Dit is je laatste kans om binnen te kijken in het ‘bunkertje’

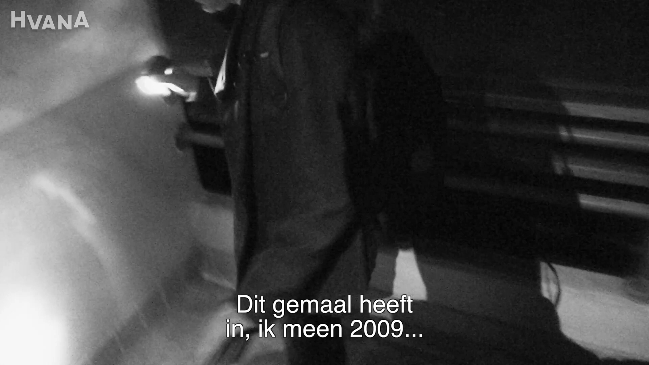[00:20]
tot aan de rand van de deur boven, helemaal onder water gestaan.
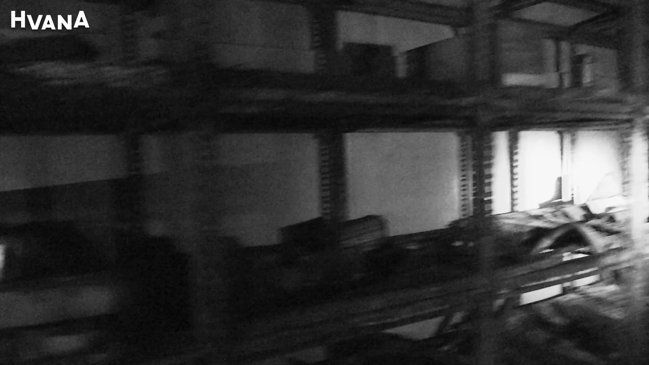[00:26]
Vanwege het feit dat hij onder water heeft gestaan, zie je dus, lijkt het een beetje op de Titanic.
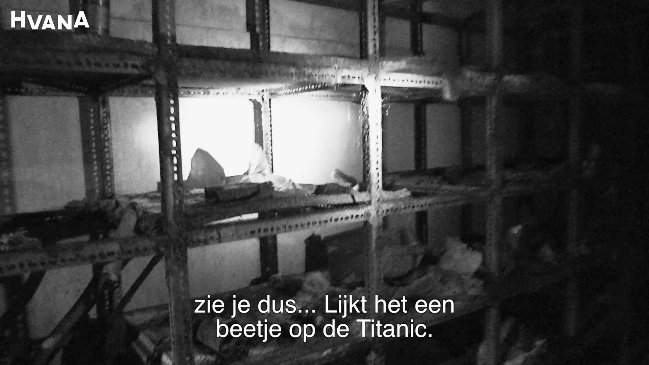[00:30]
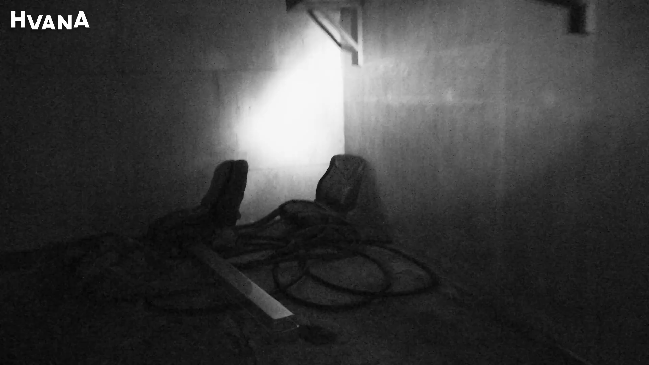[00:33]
Alles is verroest en lijkt wel achtergelaten,
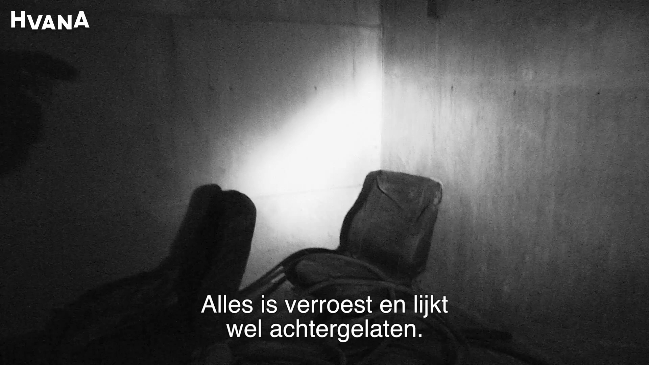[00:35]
alsof er een grote ramp heeft plaatsgevonden.
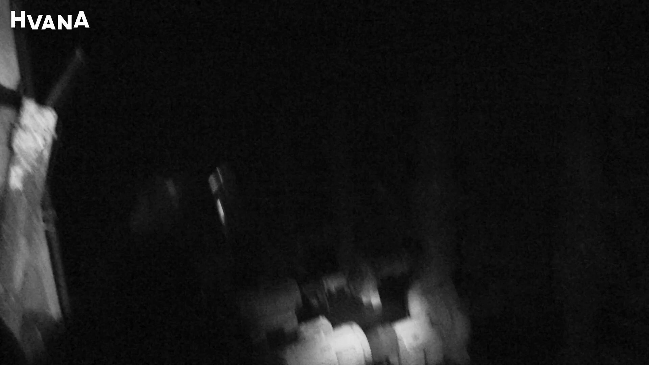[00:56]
Die hier dus voor zorgde dat het water doorgepompt werd.
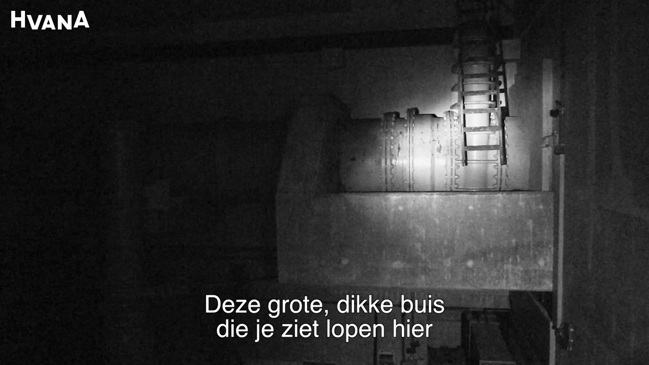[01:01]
Deze grote dikke buis die je ziet lopen hier, die loopt hier het gemaal uit. Om uiteindelijk dus afgevoerd te worden naar ergens buiten Amsterdam, in der tijd.
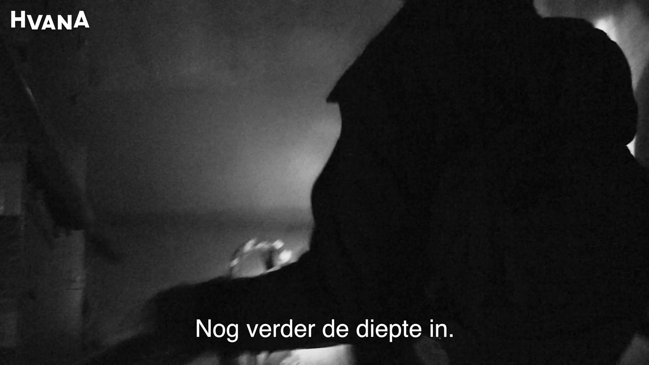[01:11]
Nog verder de diepte in. Verwoest, een beetje apocalyptisch ziet het eruit allemaal.
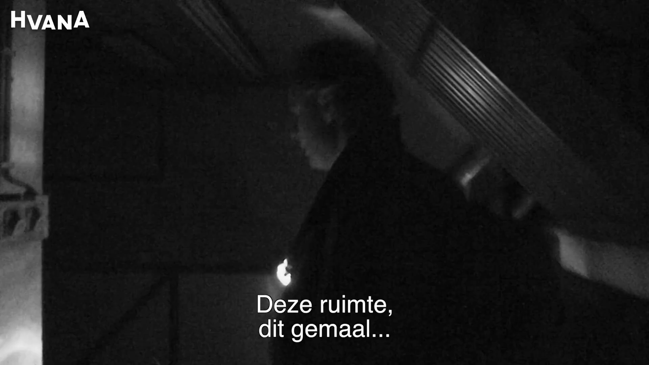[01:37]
Deze ruimte, dit gemaal, dat lijkt natuurlijk op een soort grot.
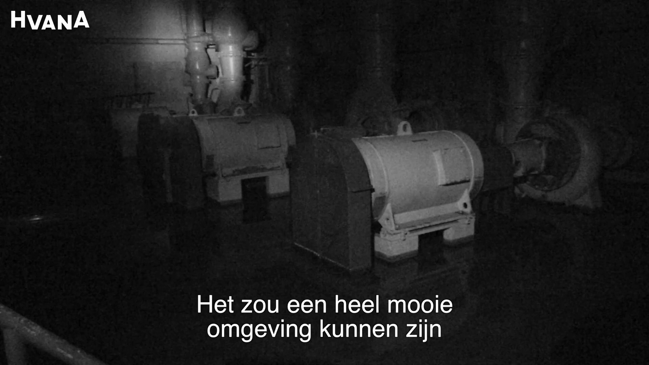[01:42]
En dat zou een hele mooie omgeving kunnen zijn voor vleermuizen.
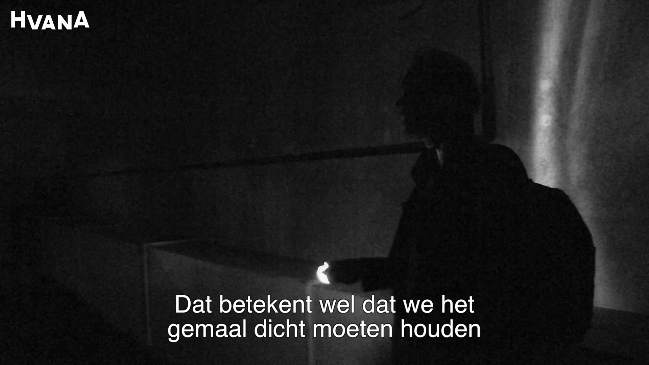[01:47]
Dat betekent wel dat we het gemaal dicht moeten houden, zodat er niet vleermuizen zich hier kunnen gaan huisvesten.